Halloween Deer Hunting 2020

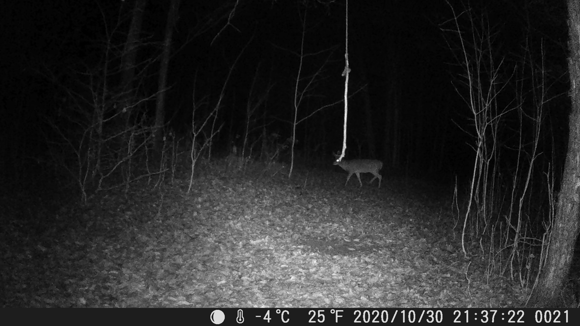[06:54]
So I'm just hoping that that doe comes back up through here tonight, and he's on her, or he left her and is gonna be out seeking another one.
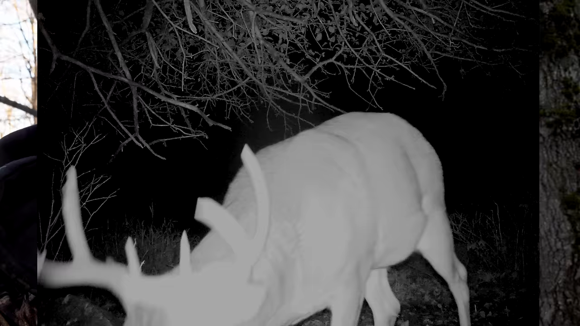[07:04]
I know that he was here this morning, so we're in a good spot knowing that.